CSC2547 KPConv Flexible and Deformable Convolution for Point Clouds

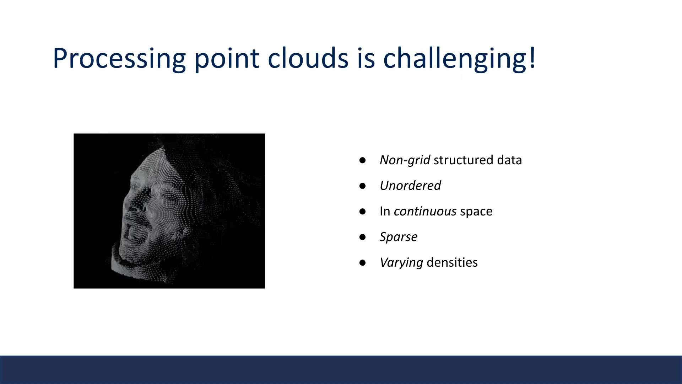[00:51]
The point cloud data itself is not grid structured with unordered elements in continuous space and is often sparse with varying densities. Previous works have been using off-the-shelf neural networks to process such data, like convolutional neural network, multi-layer perception, and graph convolutional network. However, directly applying these architectures to point cloud data brings many issues like expensive computation,
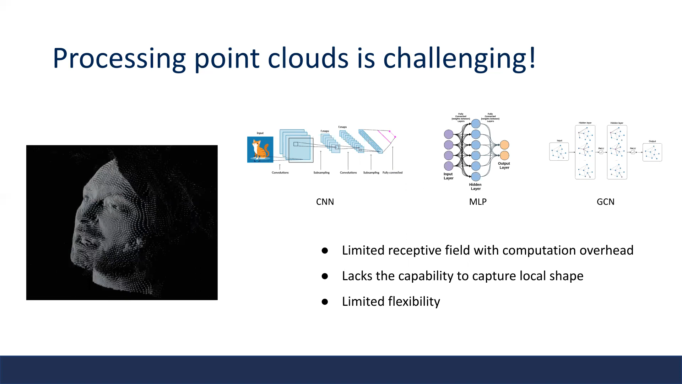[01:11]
loss of fine details, or limited flexibility.